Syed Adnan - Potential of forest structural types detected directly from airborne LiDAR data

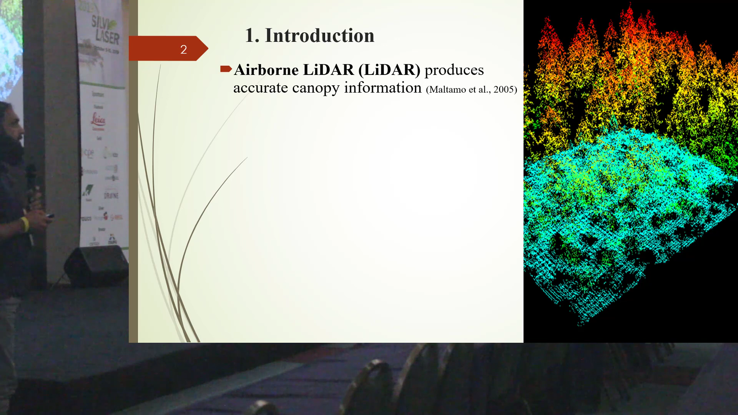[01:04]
and it measures the vertical height of trees. And the metrics derived from LiDAR data,
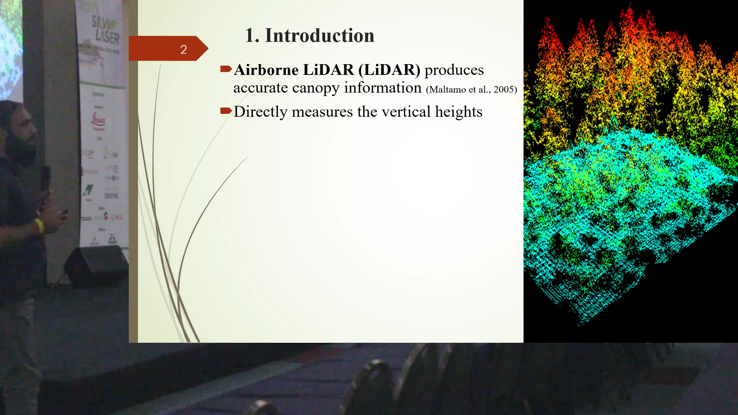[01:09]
they are useful, and they are used to predict various forest attributes, for example,
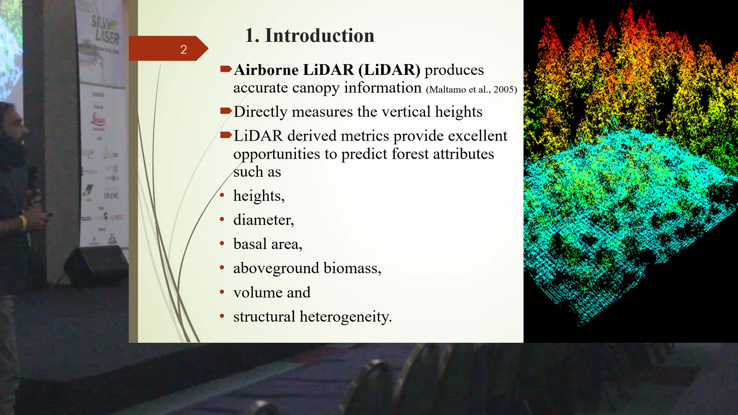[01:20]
volume, basal area, strain structure, and many more. I will mention two LiDAR metrics,
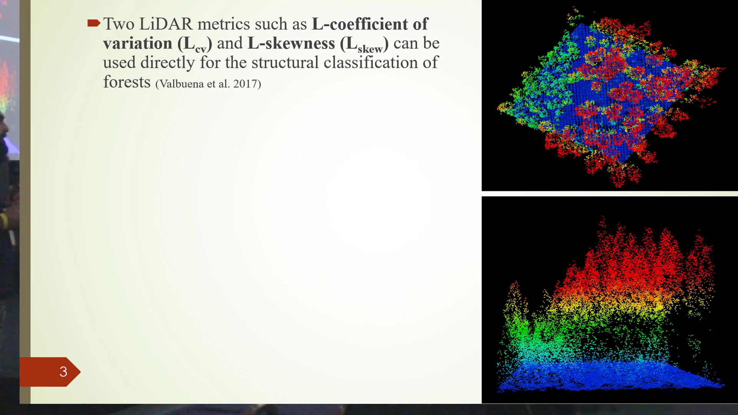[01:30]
the L coefficient of variation and L skewness that can be used to obtain forest structures directly from LiDAR data. So LCV is actually a ratio between the second and first L moments,
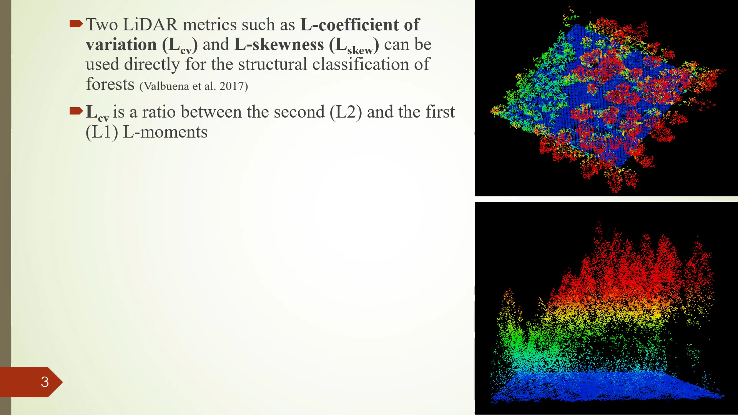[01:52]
and L moments are similar to the conventional moments, like mean, variance, skewness, and kurtosis, but they are robust and smaller sample sizes, and they have fixed intervals.
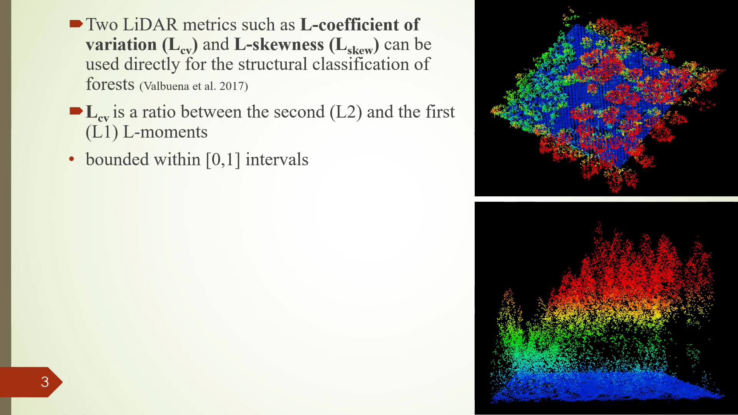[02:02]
For example, the LCV varies from 0 to 1. And LCV is equivalent, like mathematically equivalent to Gini coefficient, and Gini coefficient is an indicator that evaluates inequality among trees growing in a forest. So this LCV can be used to separate even and uneven size forest structures.